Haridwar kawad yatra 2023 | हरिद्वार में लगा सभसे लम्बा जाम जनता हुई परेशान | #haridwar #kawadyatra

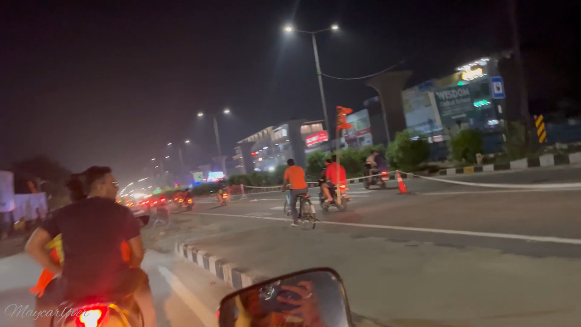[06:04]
भाइयों हाईवे पे। और हाईवे पे आते क्या रेला दिखने चालू हो गया हमको, पूरा भाई साहब मेला हो रखा है इधर उधर। और ये देखो,
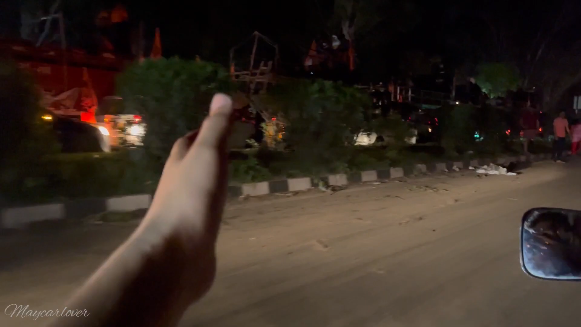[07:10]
भाई ये बहुत गंदा जाम है, हम तो स्कूटी बाइक फुटपाथ से उतार के रॉन्ग साइड ले आए हैं। और यहाँ पे अधिकतर लोग मतलब स्कूटी बाइक वाले चल रहे हैं।
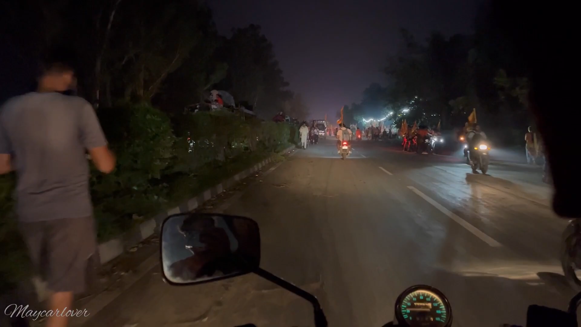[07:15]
और यहाँ देख लो कितना जाम है, बहुत जाम है, बहुत खूब लंबा जाम है।
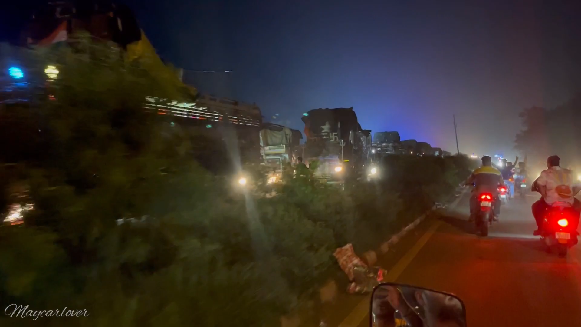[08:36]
और ये देखो सारा जाम पड़ा है, बहुत लंबा जाम है भाइयों, बहुत गंदा जाम है। बट भाइयों भोले बाबा बस जैसे तैसे रास्ते निकलवा ही रहे हैं और जा ही रहे हैं भाइयों।